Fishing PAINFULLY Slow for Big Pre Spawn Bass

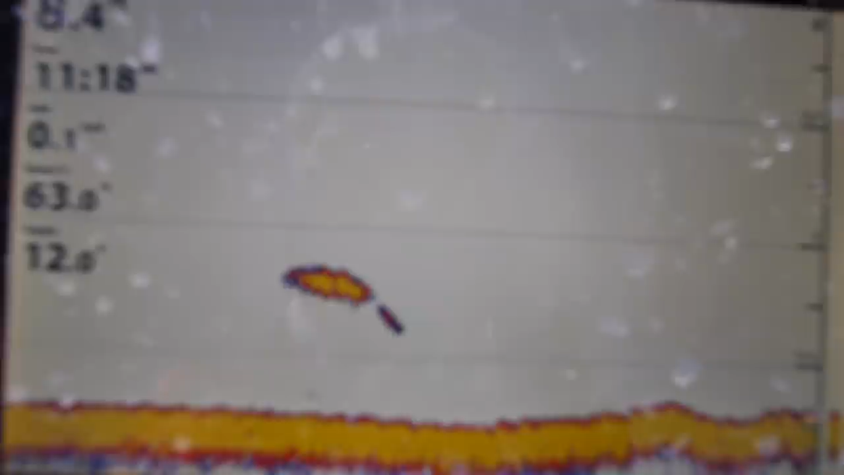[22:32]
When you see fish, just really slow down. Because if you just fish fast, you'll see the fish,
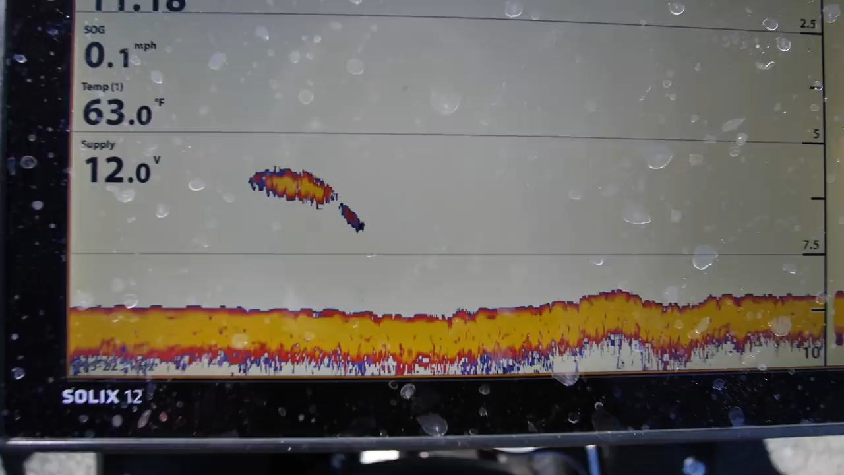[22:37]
On screen: water 63.0°F, speed 0.1 mph
but you'll go right over them and get frustrated and just keep moving on to the next spot. But if you just buckle down and take your time, get a few fish here and there and end up with a nice sack.